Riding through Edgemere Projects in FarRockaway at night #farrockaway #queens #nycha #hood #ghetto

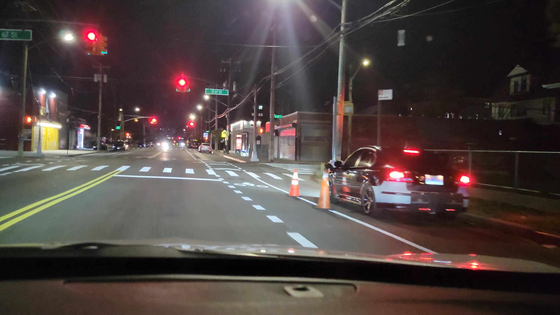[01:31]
to get to the end so right now we approach a beach channel drive you know i hope everything is good i hope i can see the footage clear and stuff like that
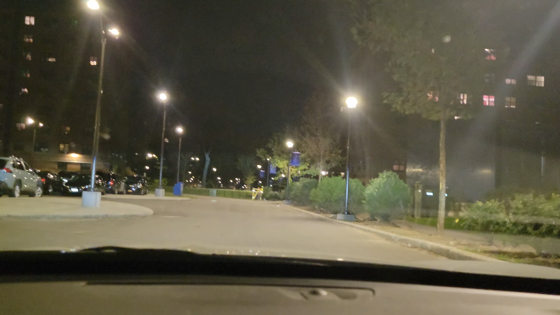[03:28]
now we're at edge man aka ocean bay so for those that know this is probably the biggest project in far rock where it holds the most residents you know i'm saying i'm gonna drive up to the double building you know i'm saying this is the double building on 5-8 you know if you knew if you listen to dead eye and all of that back in the days this is where he was from this is what the building
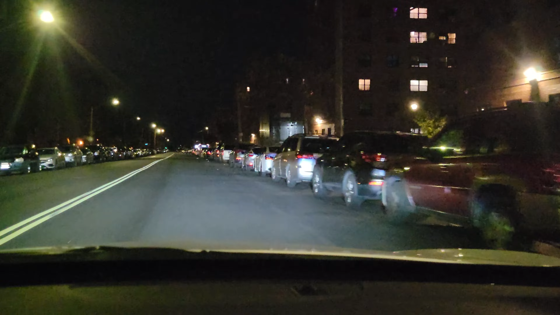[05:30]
what the politics are now i'm sure they probably still do um but i remember that at one point one side of edgemere was a was bloods which is this side and the other side was more of the the crip side edgemere is a big project man they probably got like 30 something buildings here so now we're coming up on beach 54th street now this is what separates both the houses you know both the the sides